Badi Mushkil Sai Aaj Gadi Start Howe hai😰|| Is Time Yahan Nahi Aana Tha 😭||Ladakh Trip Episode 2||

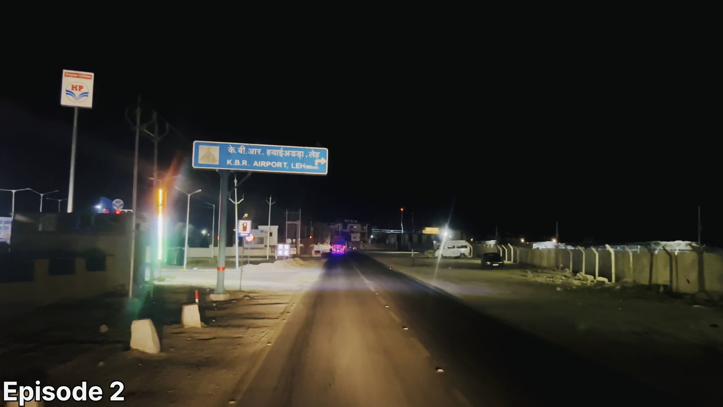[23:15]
आइरपोर्ट इसरद में एर अइरपोर्ट पास होगे लिए अब देख सेथे लदाक अधारसार देन है यहों पर बोगोछ
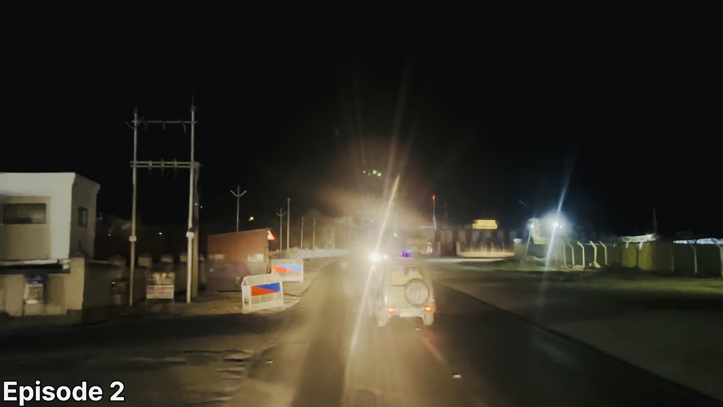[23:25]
जादा है अब बस हम दो मिनट ही रुके